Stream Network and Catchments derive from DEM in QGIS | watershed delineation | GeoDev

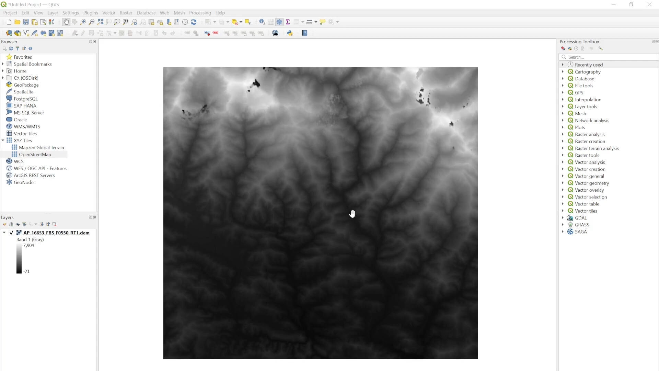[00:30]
LS pulsar 12.5 meter resolution DIMM data and if you want to see the its geographic location so it's somewhere near
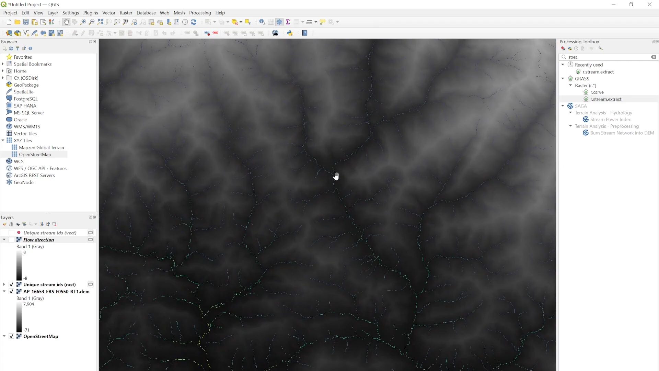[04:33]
zoom in the map so maybe using this tool okay
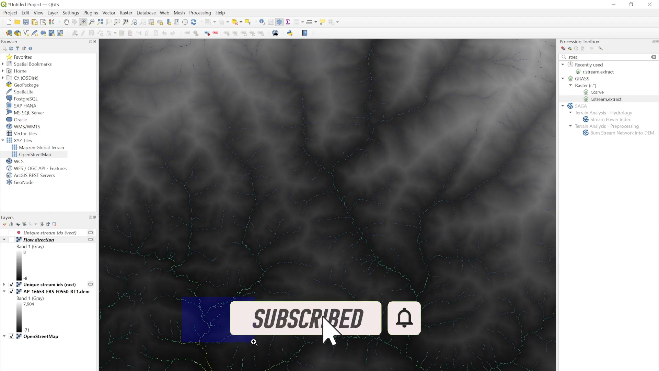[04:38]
and then here so you will see the different streams so based on our elevation surface it will simply
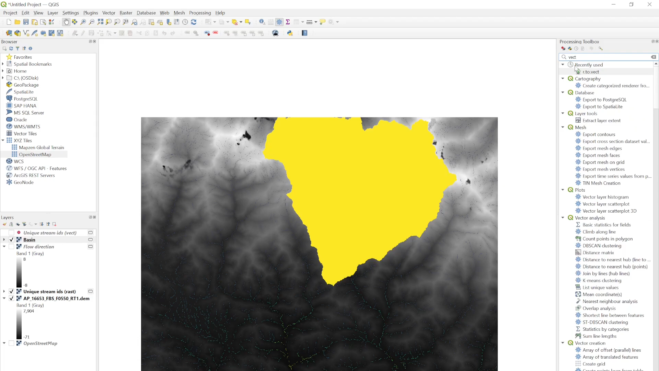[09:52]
need to change it to change it to the vector so to change it you can simply type vct and then you will see r.2.vector so this function is available from grass so simply click this and then feature type is area because it's the polygon feature and then this is basin and then simply hit run